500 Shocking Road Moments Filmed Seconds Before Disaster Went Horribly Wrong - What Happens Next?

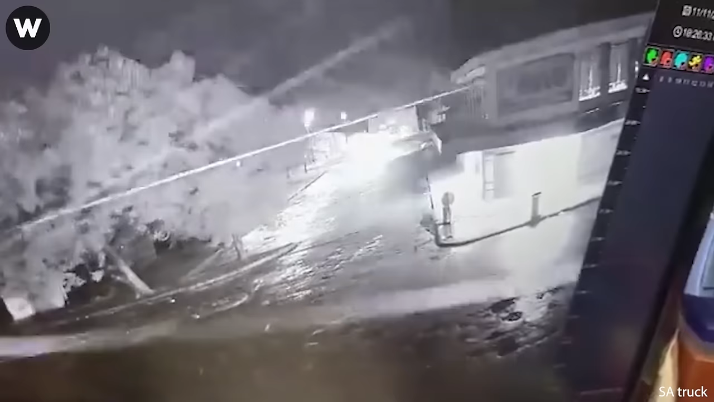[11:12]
never get in the way like that oh no truck flips trailer after turning too fast